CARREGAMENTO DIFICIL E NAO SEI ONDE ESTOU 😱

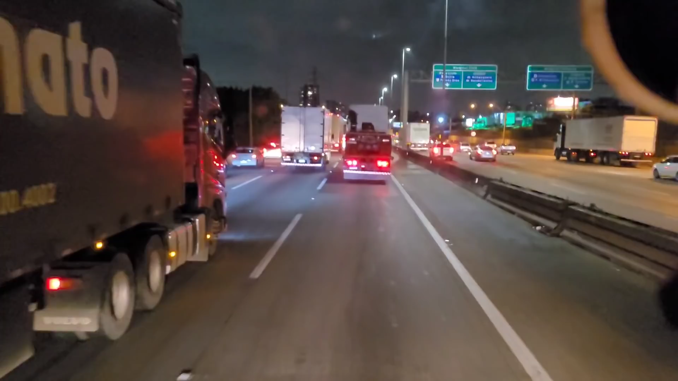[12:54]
É, já estamos em São Paulo aqui, pessoal. Marginal Tietê. Estamos indo aqui, graças a Deus.